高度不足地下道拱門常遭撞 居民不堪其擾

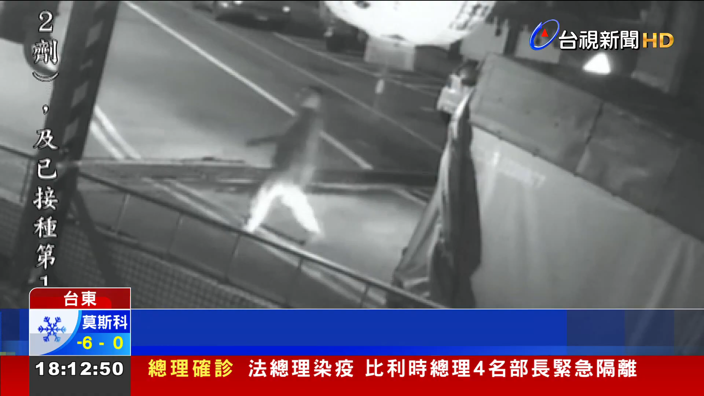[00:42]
住户纷纷表示，晚上常常被吓到。仔细看么型拱门上的限高警示条，也通通都被货车撞断，让居民气得在脸书发文。